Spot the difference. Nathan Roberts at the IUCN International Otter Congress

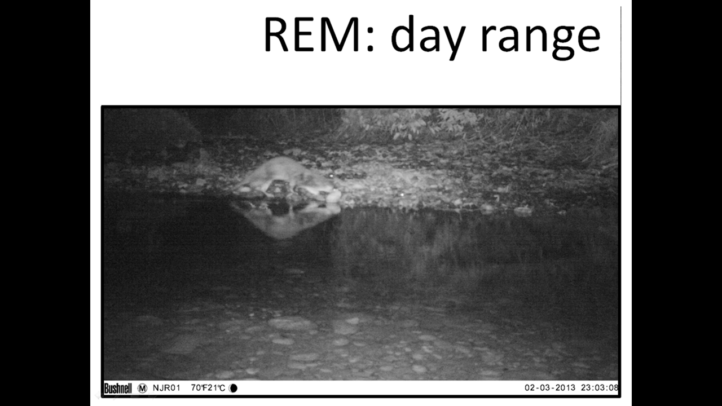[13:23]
So we'd look for key characteristics in the environment, for example, the rocks. And we would just mark it out. So we'd trace that animal movement path all the way across the screen,
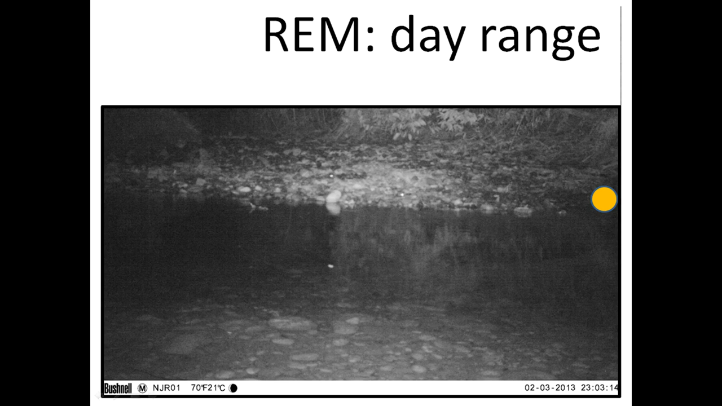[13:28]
and we'd be able to measure it and record like this.